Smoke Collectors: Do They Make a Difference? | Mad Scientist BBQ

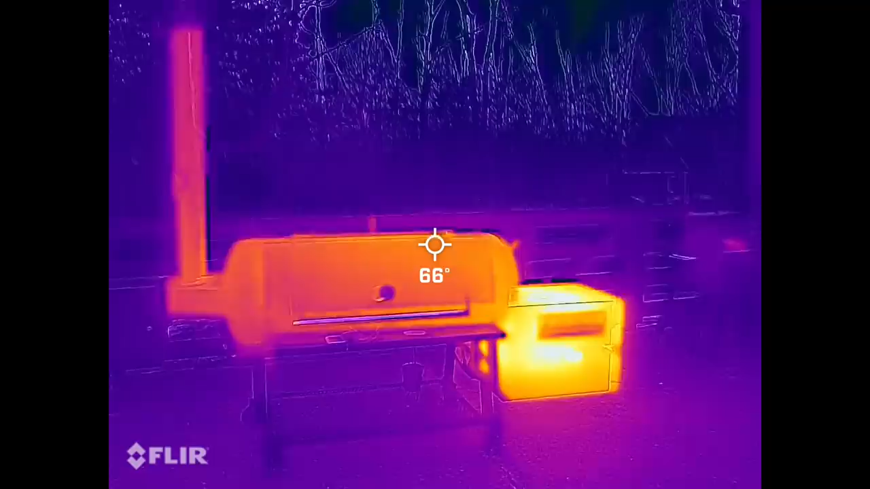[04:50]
All right, guys, here's my attempt to film.
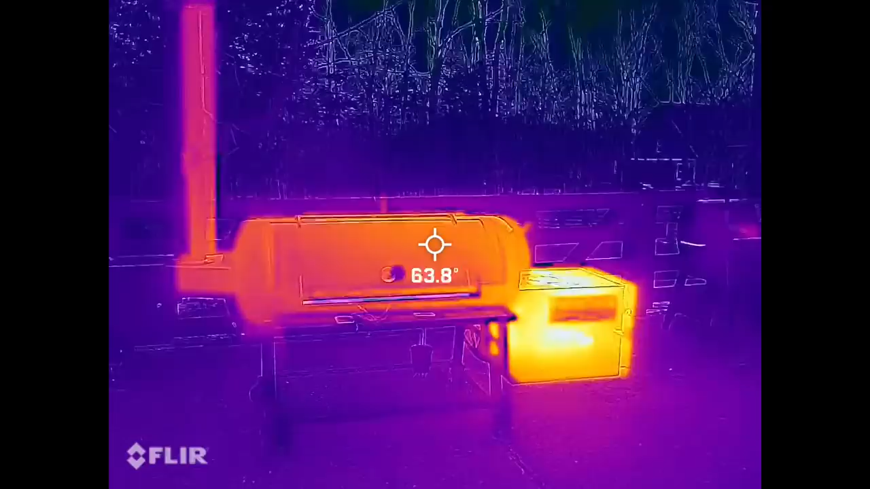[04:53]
I never film, so it's not perfect. You can obviously see that the firebox is much warmer.
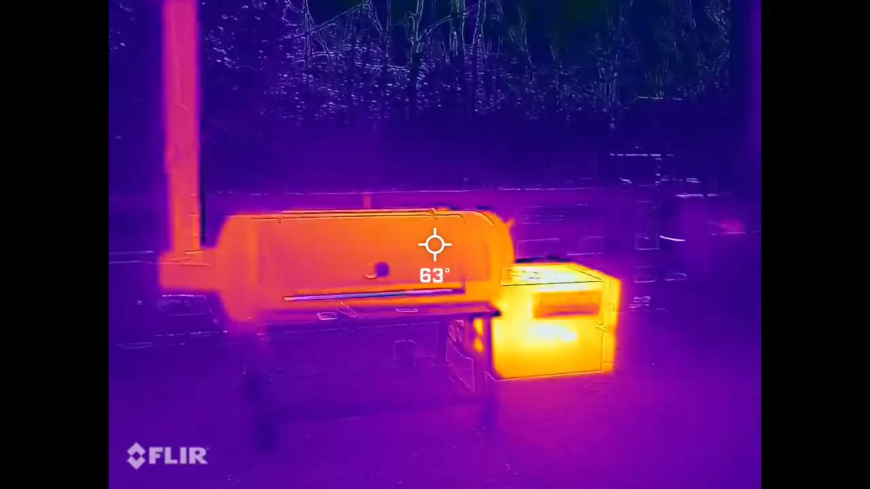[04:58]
And then a slow gradation from the right side to the left.
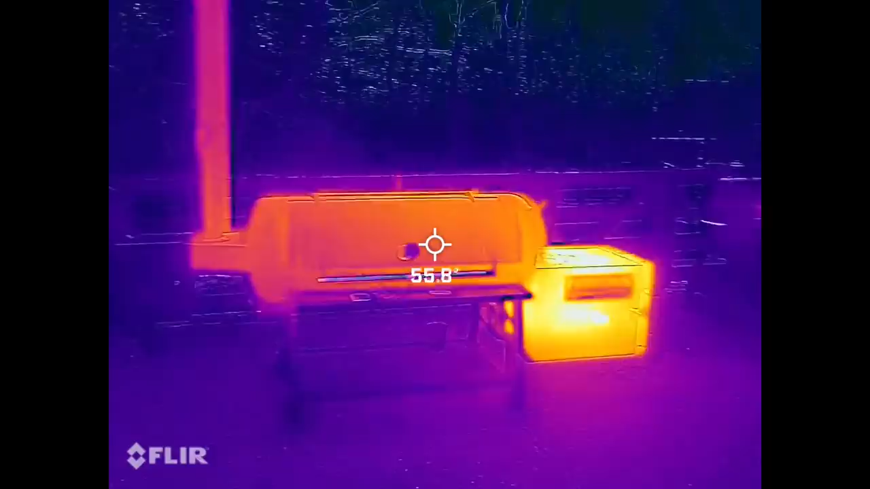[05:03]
It looks like it gets a little cooler. And then as it moves up the stack, you see that the temperature goes down even a little bit more.
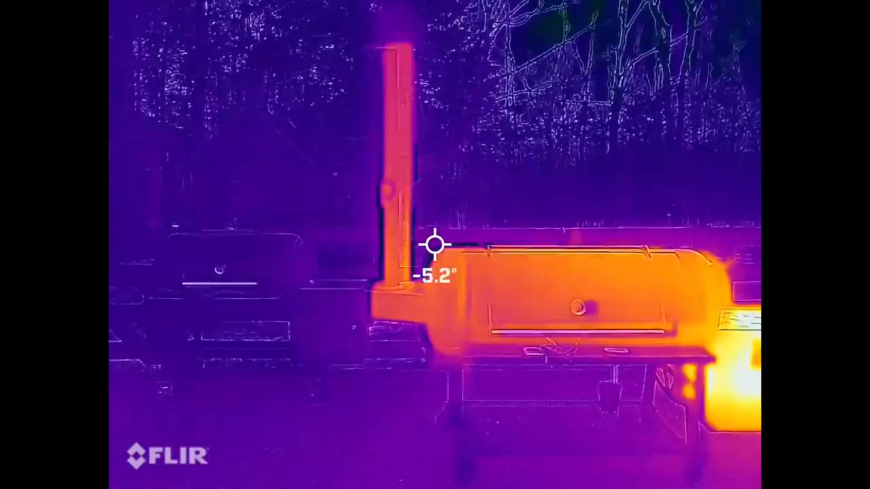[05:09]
So kind of exactly what we would expect.
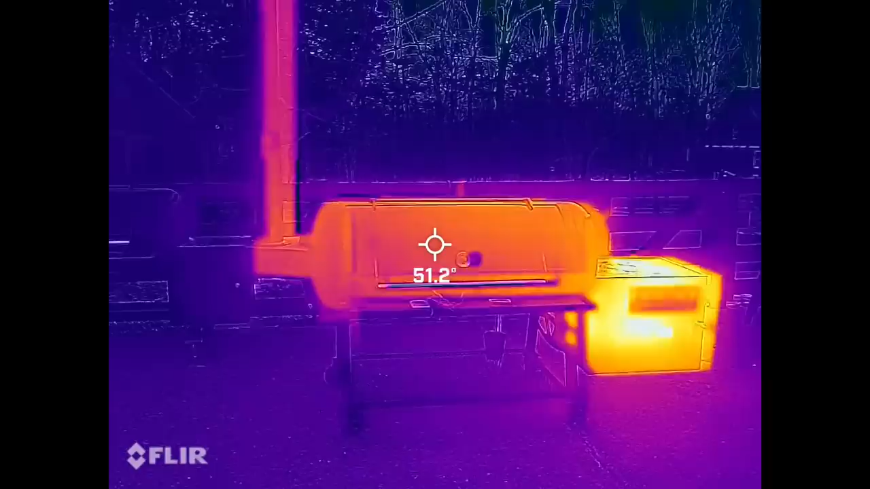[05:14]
There are no, you know, hot spots, no cold spots, except right in the center there, like on the left side, there may be a little bit of a cold spot. I don't know if that's just some kind of artifact of, I don't know, something that's on the surface.
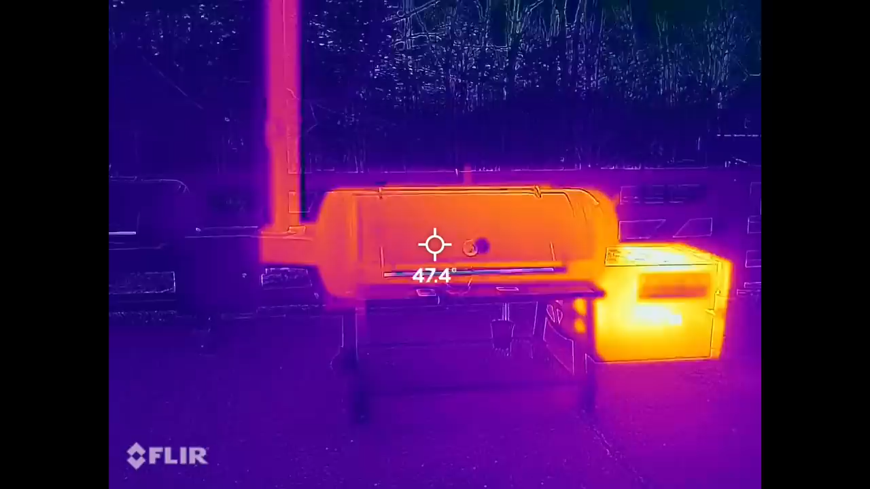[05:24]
But we see some clear differences there.
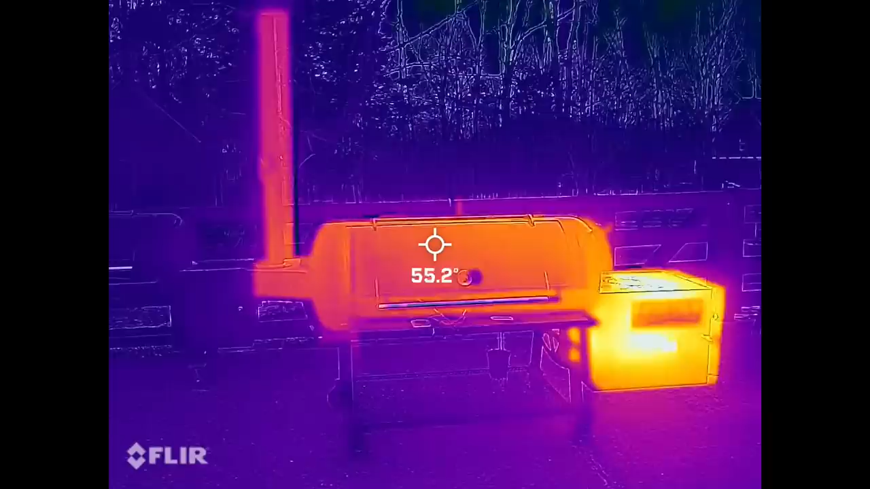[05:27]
On the right side, next to the firebox, it's giving me about 50,
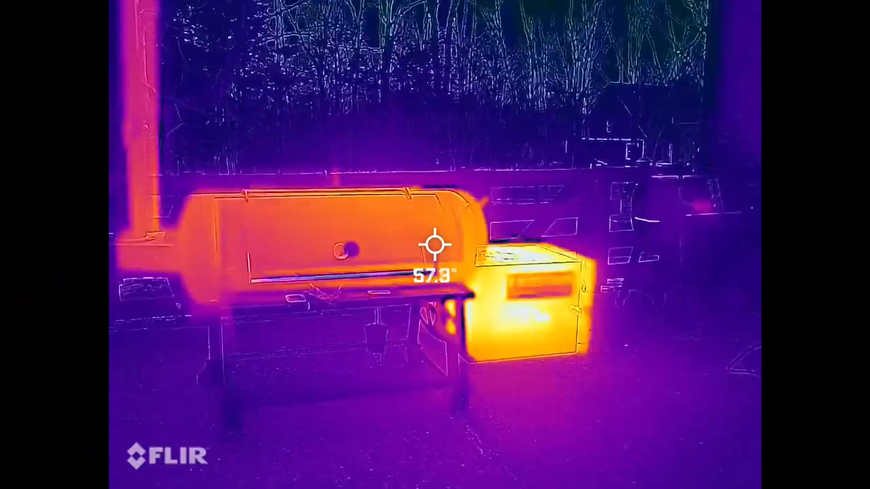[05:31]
between 55 and 60 degrees Celsius.
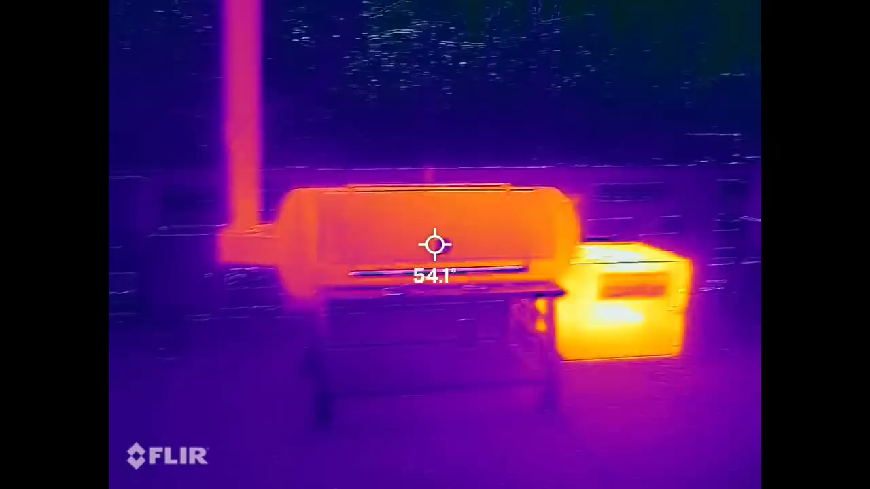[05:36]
On the left side, it's giving me on the outside surface about 42,
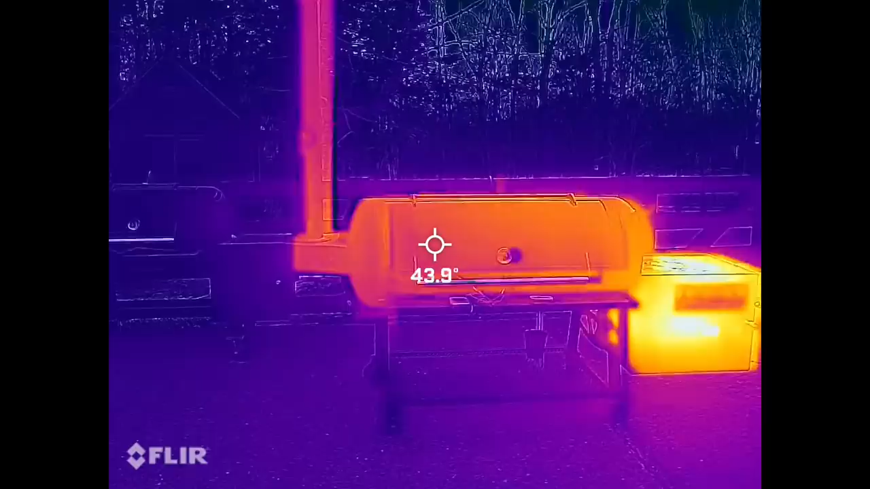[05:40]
43 degrees Celsius.
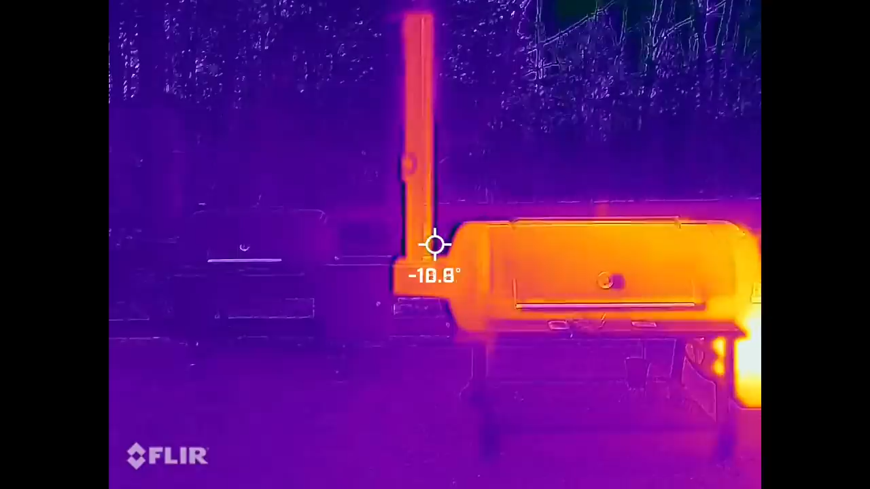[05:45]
At the bottom of the stack, it's giving me a temperature of 47, 48 degrees Celsius.
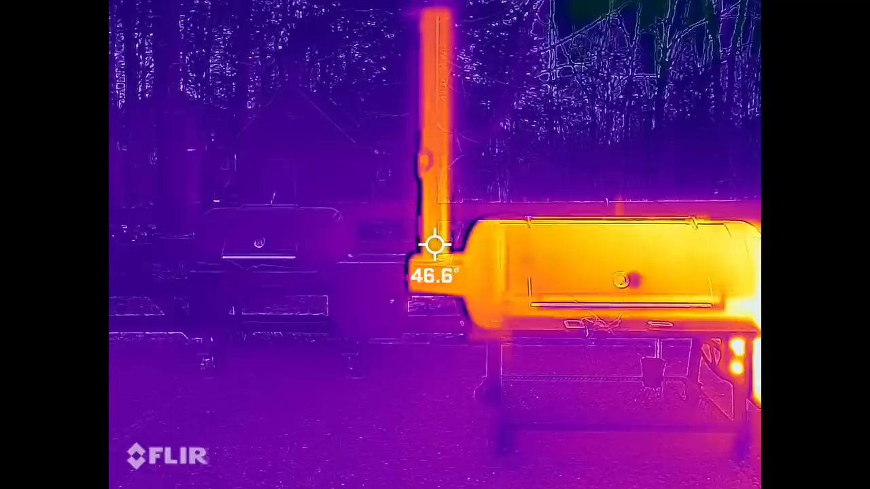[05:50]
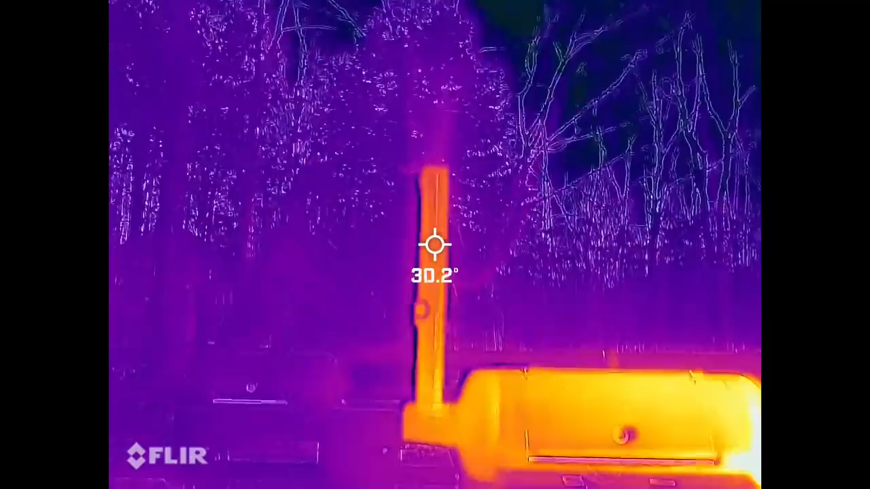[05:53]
At the top of the stack, it's giving me a temperature of 26 point or 27 degrees Celsius.